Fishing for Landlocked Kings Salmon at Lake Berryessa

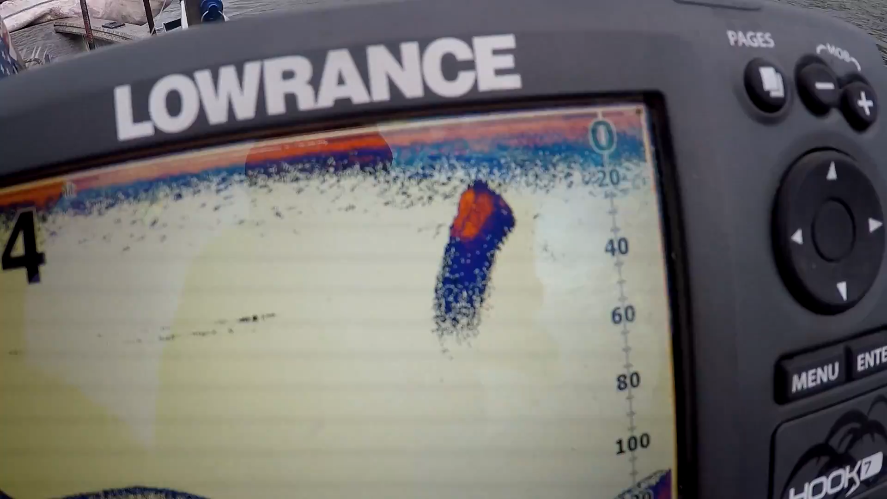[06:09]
Rusty just picked up one about 20-25 feet down. It was a little bass.